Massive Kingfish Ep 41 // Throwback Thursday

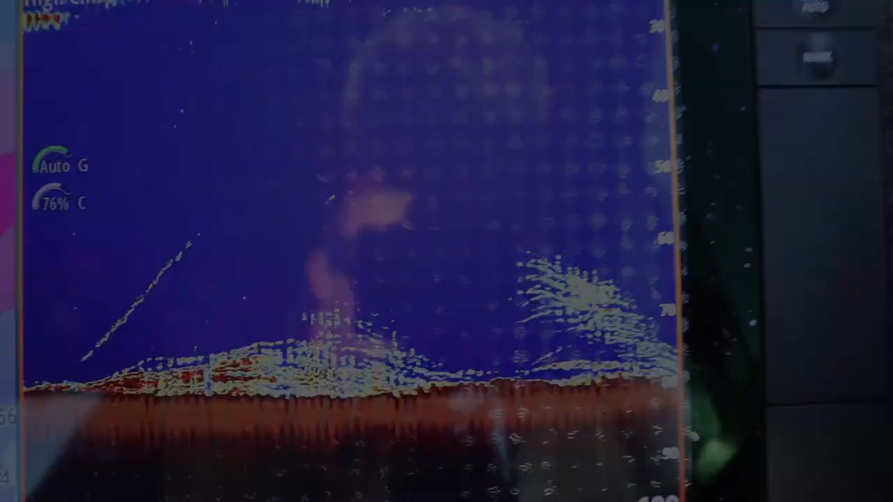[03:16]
We're up to yellow now, so he might be coming around. Mega sign. Oh here you are, here at the back, look at that, got the back.
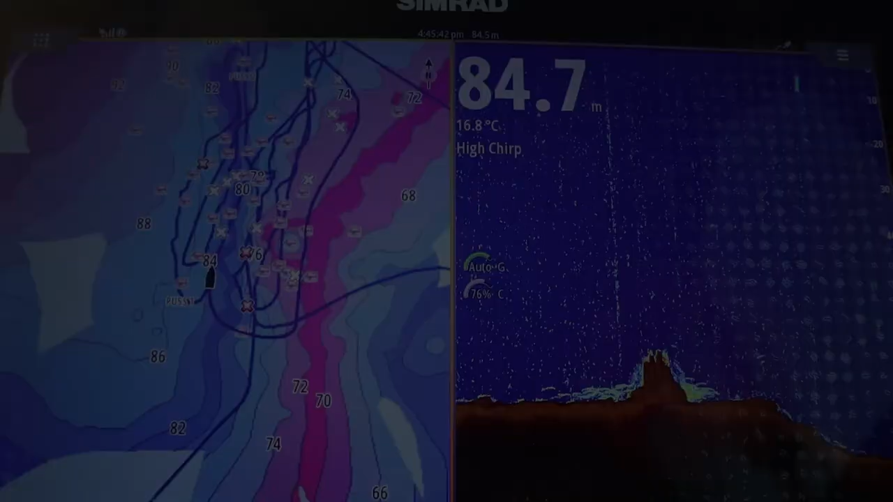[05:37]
On screen: depth 84.7 m, water 16.8°C
And a couple of buttons, and once you know how to do it, ah, saving your waypoints,
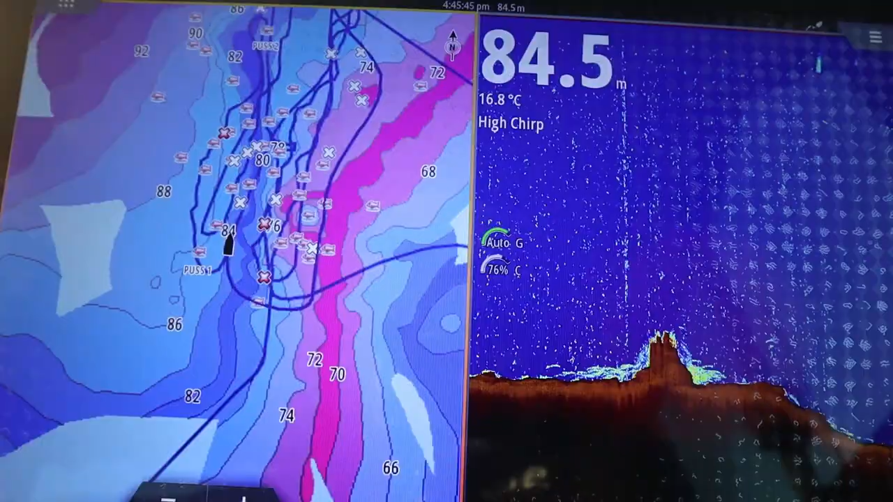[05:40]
On screen: depth 84.5 m, water 16.8°C
ah, will save all that hard effort and time that's taking you to get those marks.
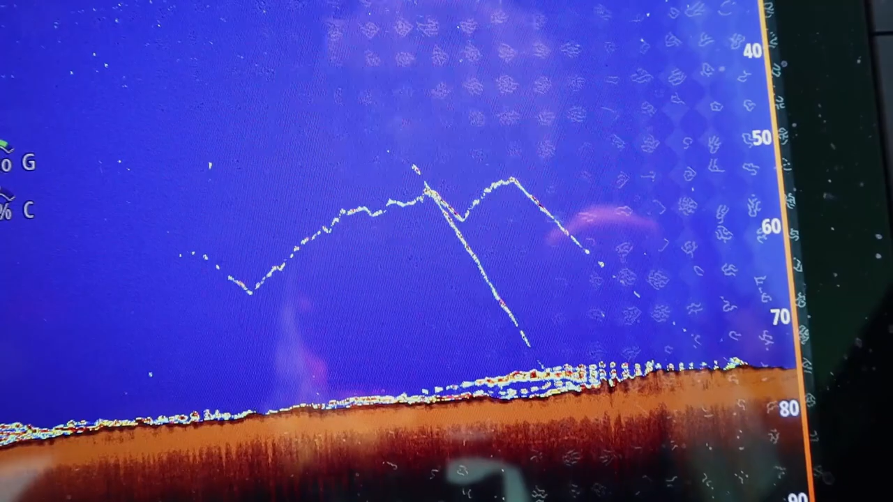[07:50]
Looked on the sounder. And you can see I was jigging mid-water. What have you got?
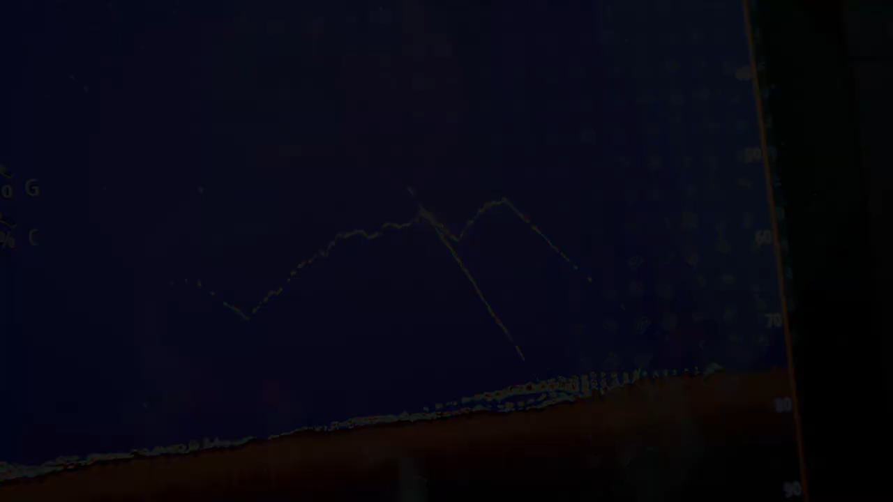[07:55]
You've got the bottom. I think I've got the bottom, Hoey.
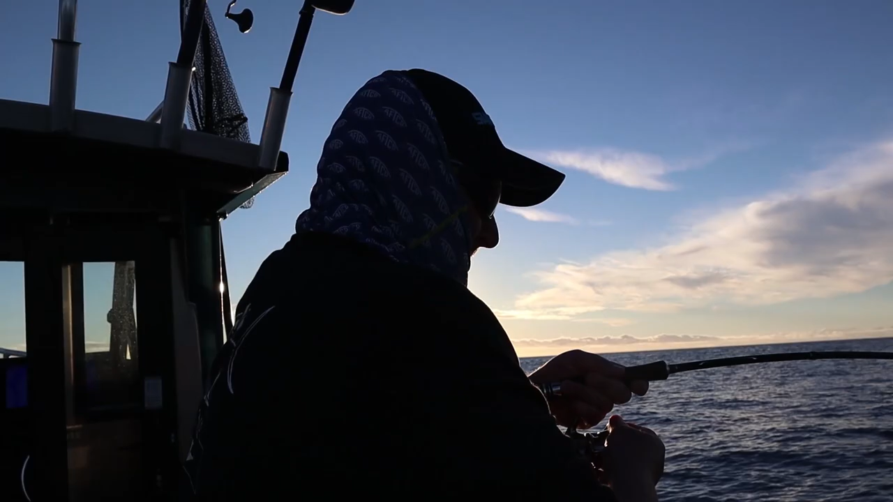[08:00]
The real bottom. The real bottom. Okay, so that was my, uh, mistake mid-water jigging. So that's, uh, that's... Explain the film story.
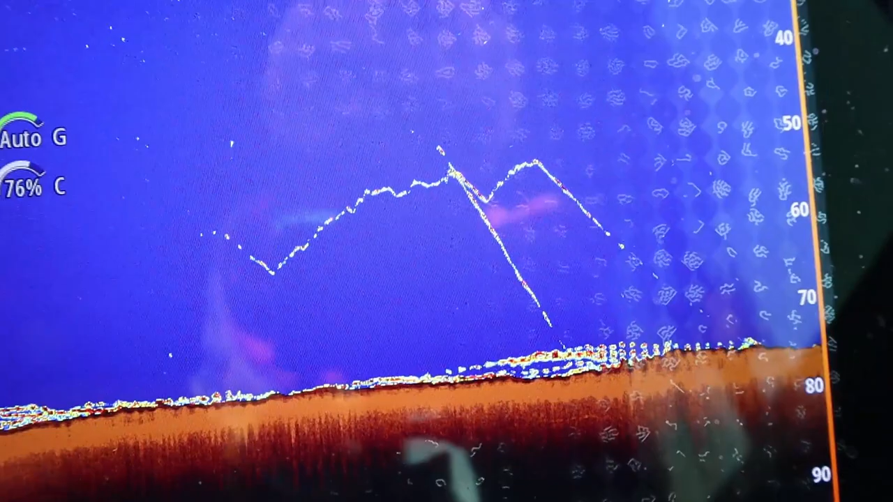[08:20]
Yeah, I was showing you guys the, um, the screen where I was mid-water jigging. And then in that time, I was letting the line out. And I've got the bottom now. So, I've got a snagglepuss.
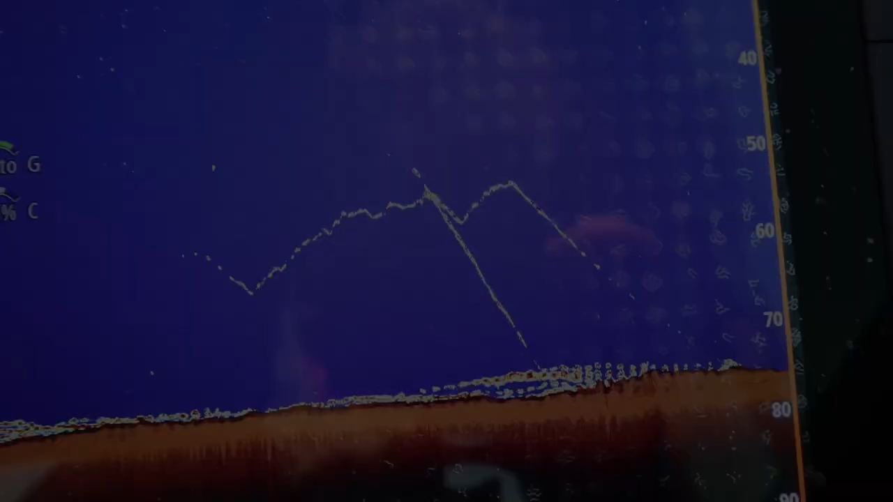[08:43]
Of water when you're in 80 meters of water.
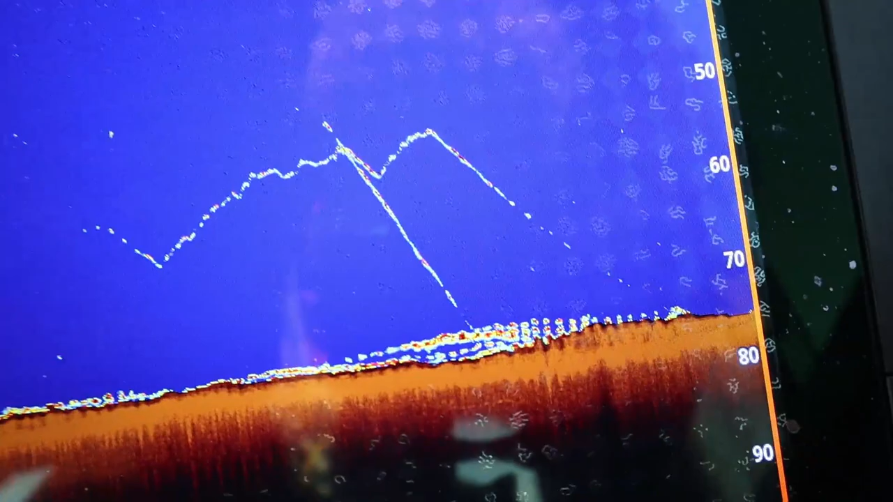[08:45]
Because I don't think you're going to get a snapper. Uh, that's quite funny though. Hey. I was jigging for ages.